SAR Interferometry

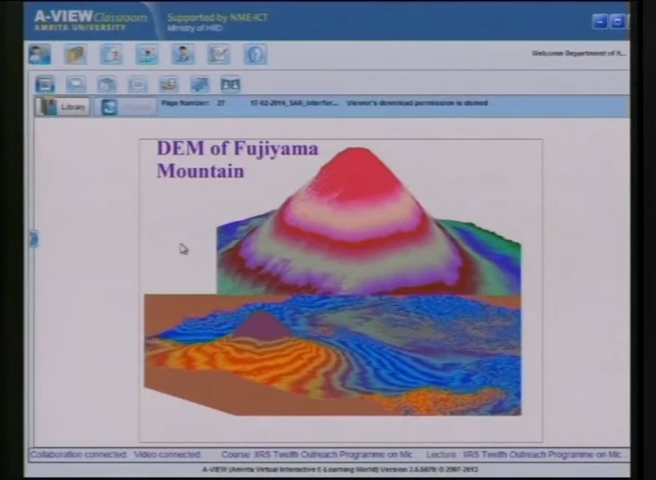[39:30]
So here we can easily see the change in the elevation. So here there is very high elevation and finally there is flat elevation. There is water body and here we will be getting the mixed type of fringes due to the appearance of urban area.
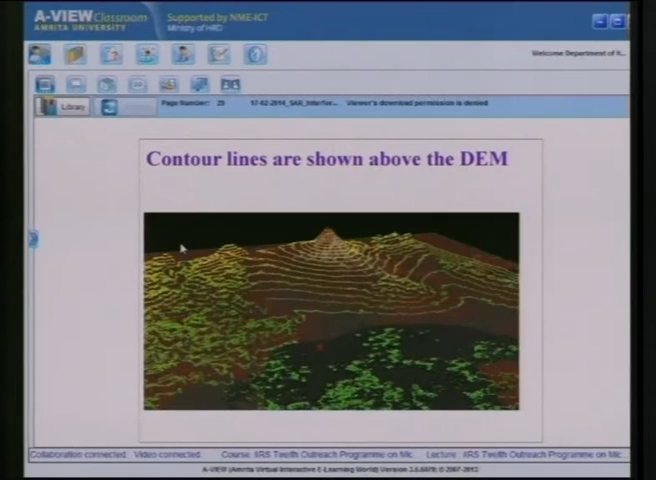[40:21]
And there will be not a clear pattern in the sea surface here we can easily see. Now we will see the interferometric analysis of Hathi earthquake.